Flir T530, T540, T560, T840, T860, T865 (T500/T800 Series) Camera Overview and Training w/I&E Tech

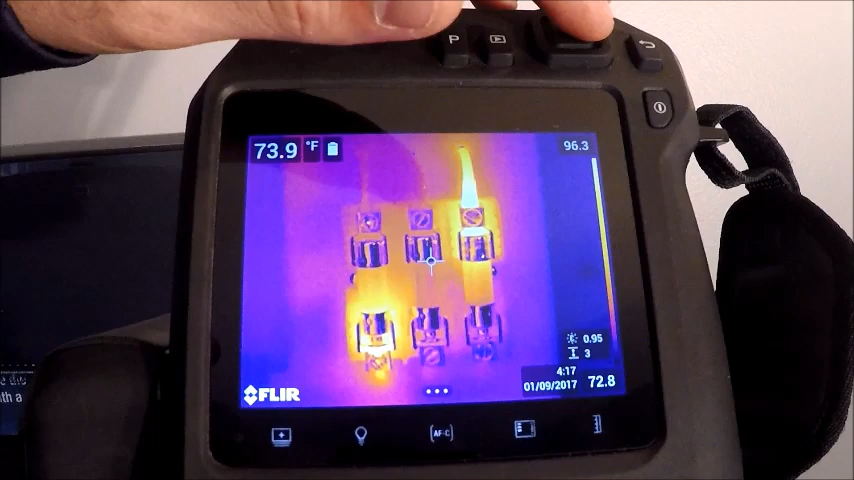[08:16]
On screen: spot 73.9°F
This can be done either by tapping the center part of the screen or getting into our menus by tapping the select button up here. I'm going to use the touch screen for now. Starting on our left, we have our recording modes.
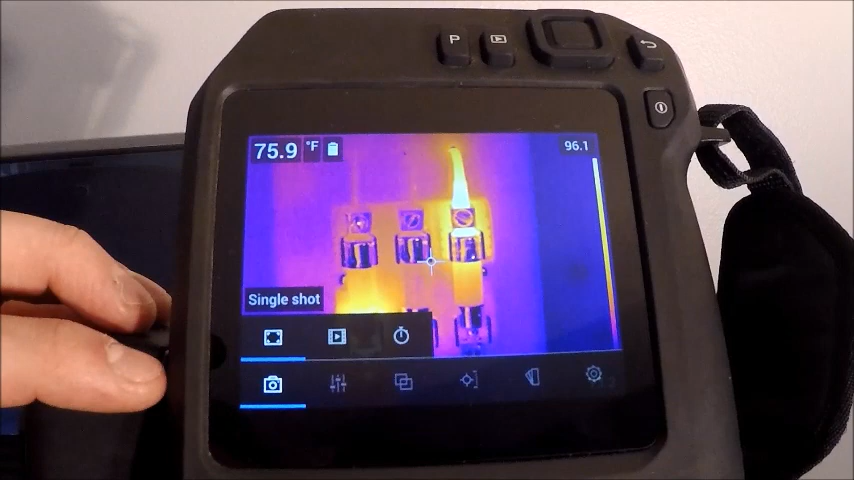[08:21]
On screen: spot 75.9°F
We can go from single shot to video to time lapse as you move over. The nice part about the video feature is it actually has the ability to record radiometric video. So if we record a video and want to extract live data filled images from that or radiometric images from a video file, we can do that onboard our T500 and EXX series cameras, which again is a nice feature for a number of applications.
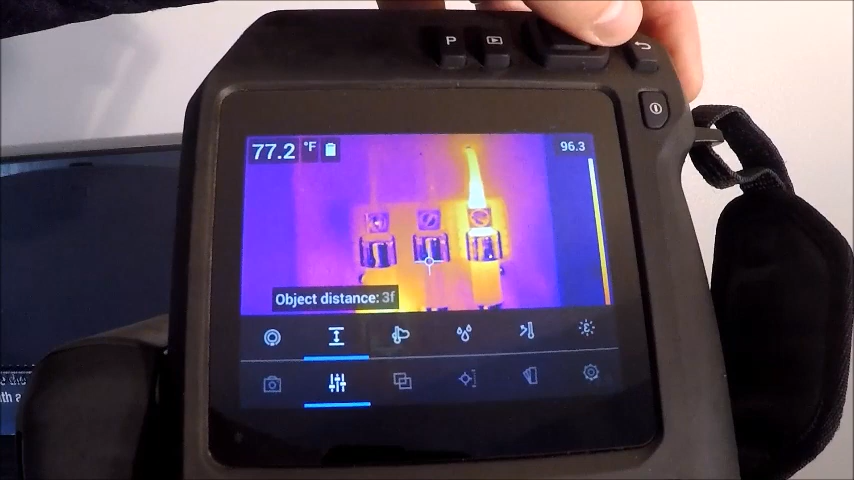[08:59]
On screen: spot 77.2°F
I'm going to stay on our single shot as I move over to our next menu, which is some of our measurement parameters, our atmospheric corrections that can be made. If I start on the far right, this is where our emissivity adjustment is made. This can be done in the software, as can all of the different parameters within here.
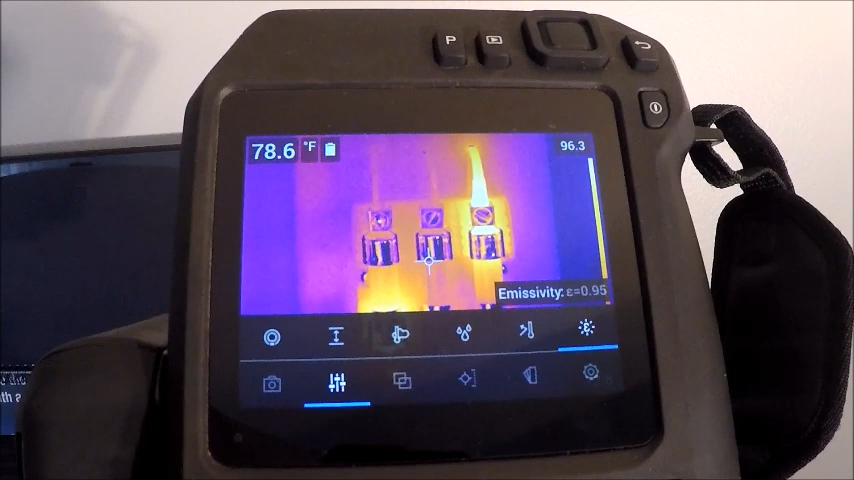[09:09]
On screen: spot 78.6°F
But if you want to set it, 0.95 emissivity is a pretty standard setting onboard the cameras and actually how your camera will come default from the factory. A lot of these other options can be adjusted within the software.
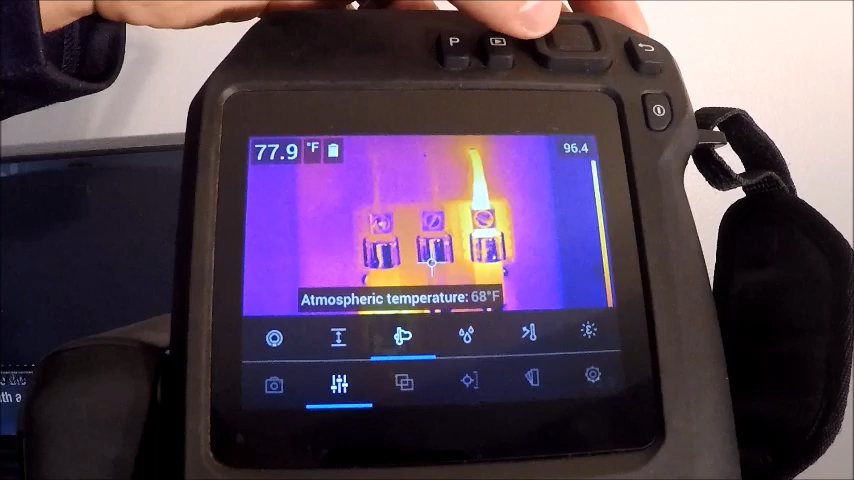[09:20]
On screen: spot 77.9°F
Again, if you'd want to or do it on the camera if you'd like. The other thing on the far left here, we have an external IR window compensation.
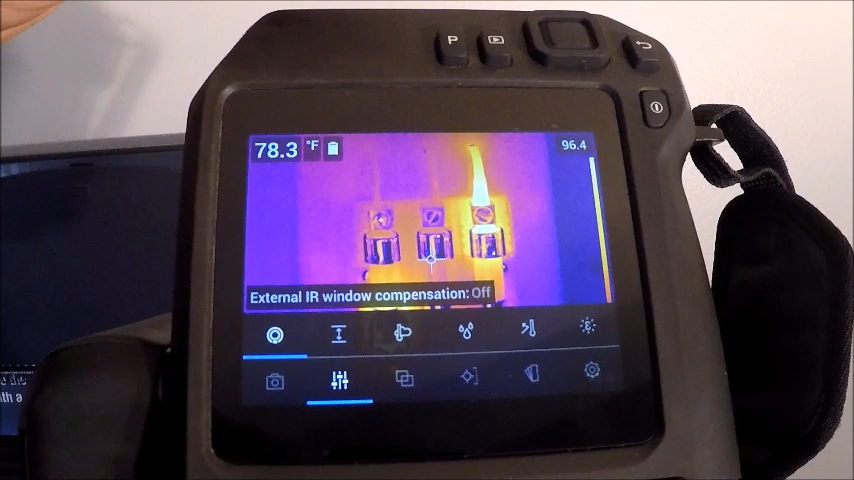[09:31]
On screen: spot 78.3°F
This can be turned on and off if we're looking through an IR optic through a piece of switchgear or MCCs. If you had the application call for it. If we wanted to turn that on and off, we can just slide up and down. I'm going to leave mine off, but the next set of numbers over is going to be for our optic temperature. And then on the far right is our transmission rate as there is a loss through any optic.
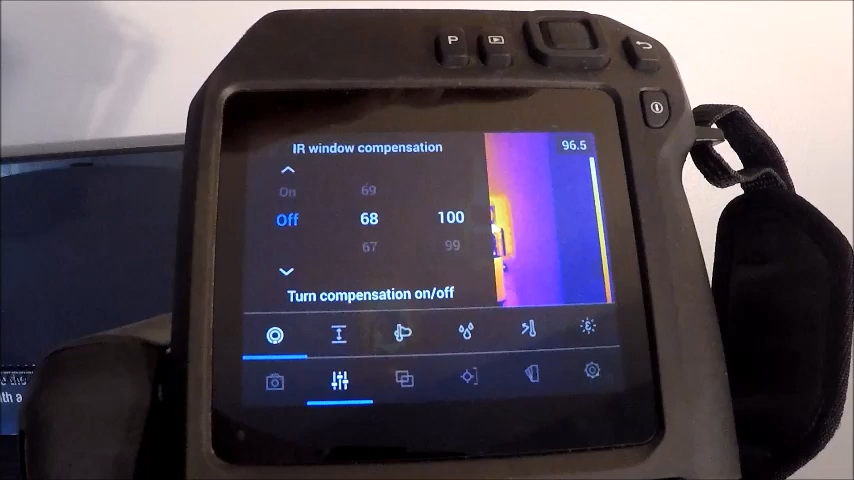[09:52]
Hit the back button here. It'll take me down to my next menu, which is our image modes.
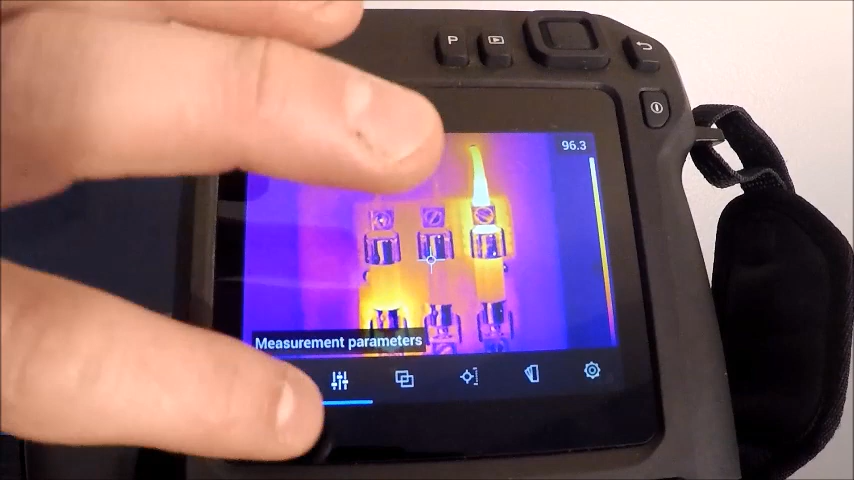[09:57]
We're in a standard thermal image mode. If we record an image now, it will store both an infrared and a digital image at the same time. We also have the capability to do a thermal MSX, which is a patented technology, which overlays the infrared with the digital image and shows some detail from both images. So you can actually get breaker numbers, nameplate information off of a motor, different things like that will actually show up on your infrared image.
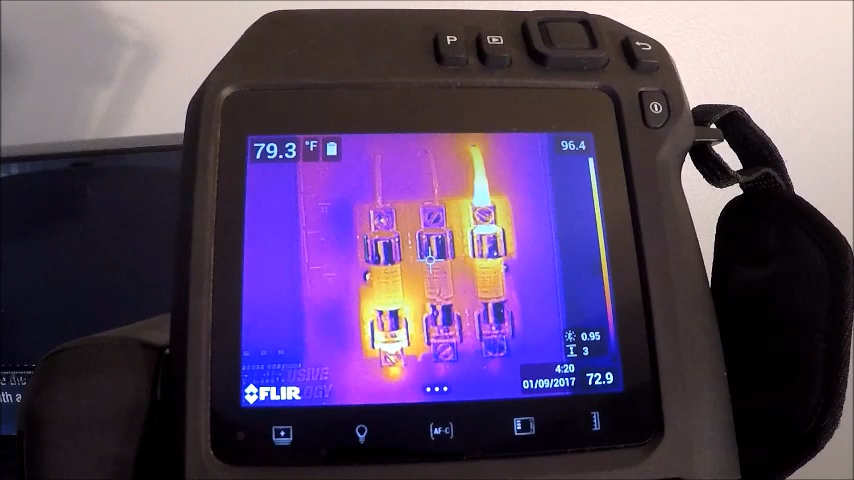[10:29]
On screen: spot 79.3°F
Very key feature to have if you don't have a lot of thermal contrast on the image. Another feature that is also nice for that kind of application is picture in picture.
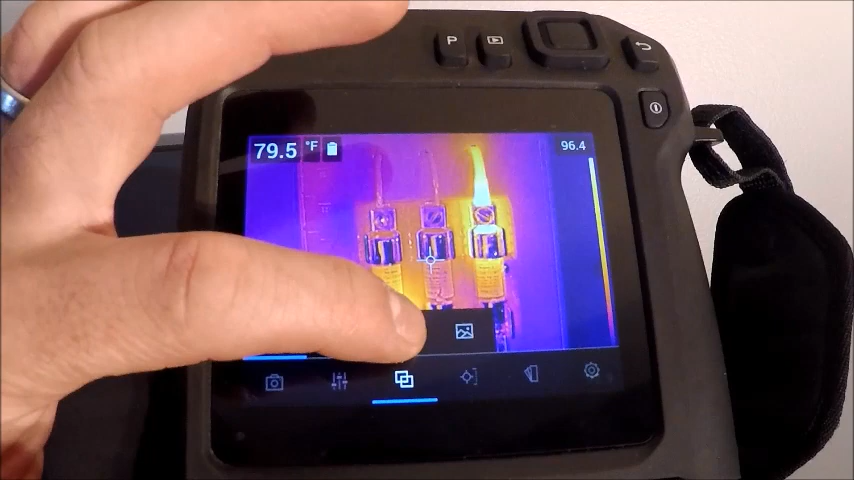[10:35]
On screen: spot 79.5°F
We have our infrared image here in the center and digital around the outside.
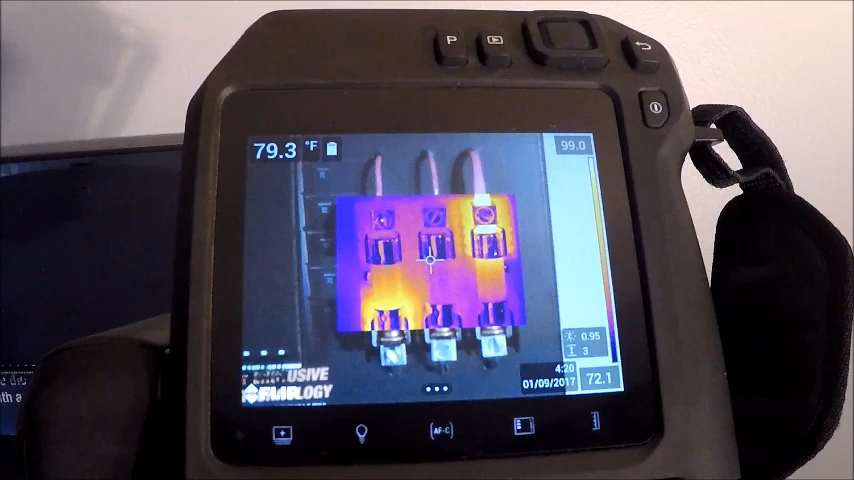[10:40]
On screen: spot 79.3°F
Also just kind of a neat little option for you.
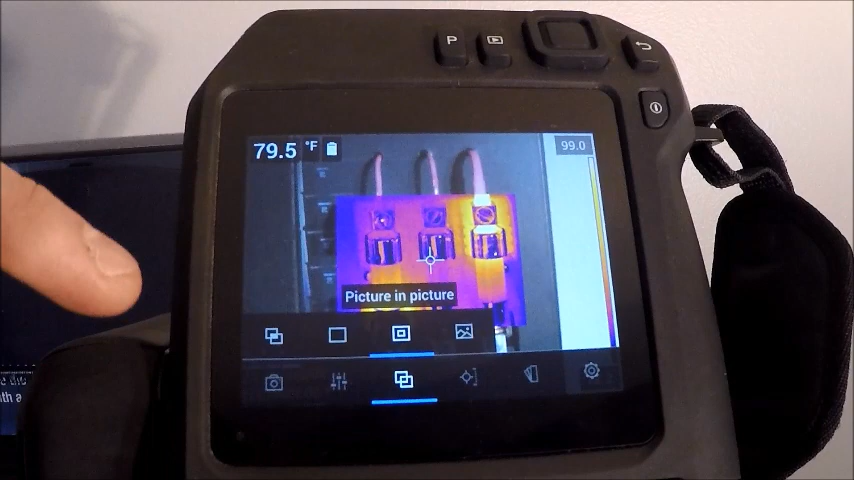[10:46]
On screen: spot 79.5°F
You have a few more options within the software, but on board the camera, here's your only four that you can select from.
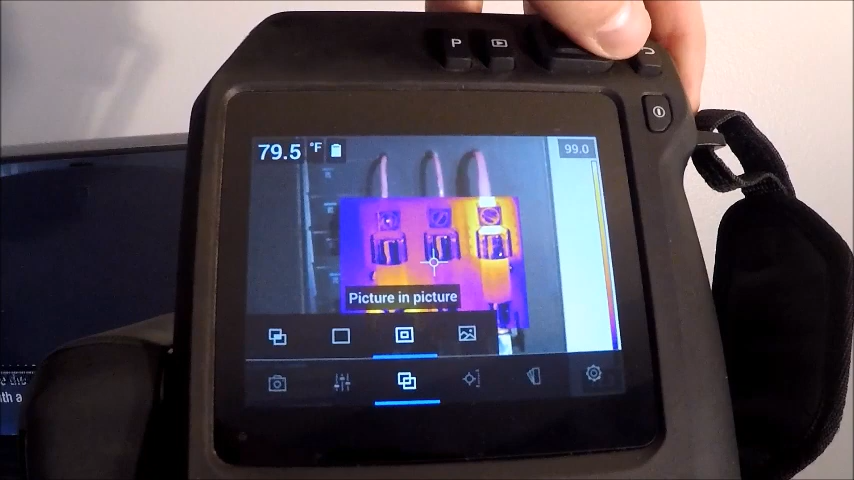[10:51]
On screen: spot 79.5°F
Our far right one is going to be our digital image. Again, no need to do that because our standard images are stored with a digital image.
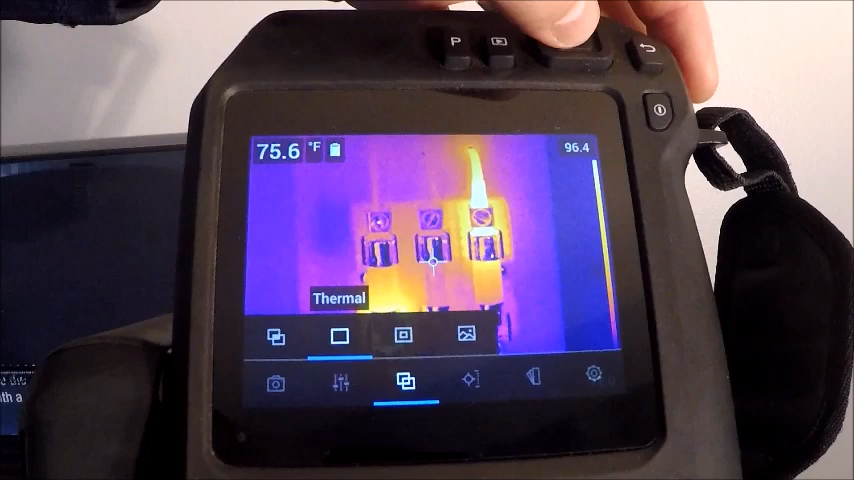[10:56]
On screen: spot 75.6°F
Next menu over is some of our spot temperatures that we can use on board the camera. We want a clean screen here. This is our no measurement selection. Our next one over is a center spot.
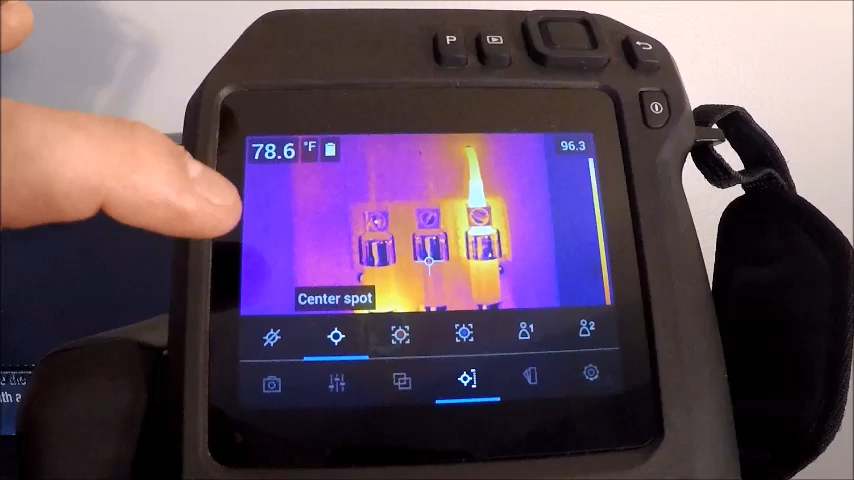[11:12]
On screen: spot 78.6°F
So this is actually going to display the temperature in the top left portion of the screen. Our next one over is a very, very key feature for a lot of people. It's a hotspot detection box, which will automatically jump to the hottest thing that the camera sees in the box, which can be resized at any point or moved over. And all it's doing simply is jumping
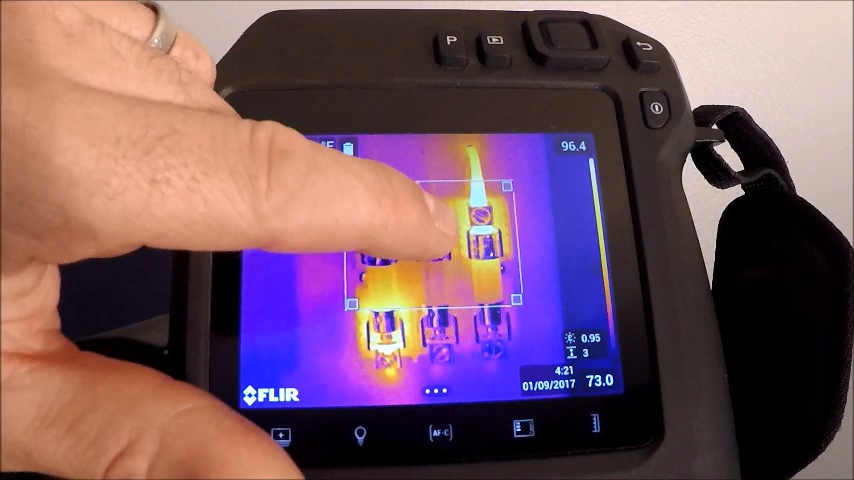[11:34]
to the hottest spot in the box and displaying that temperature. So if you're looking for hotspots on a motor or in an MCC, for example, it will automatically jump to that and display that.
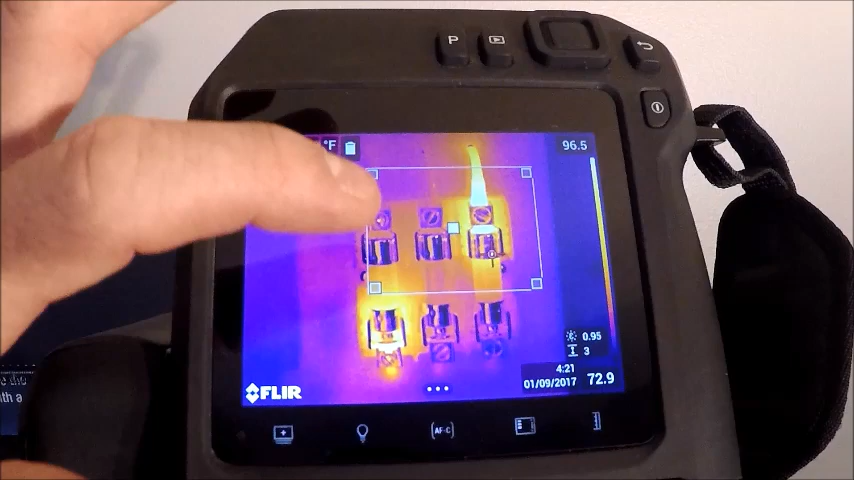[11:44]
We can also set alarms based on those parameters.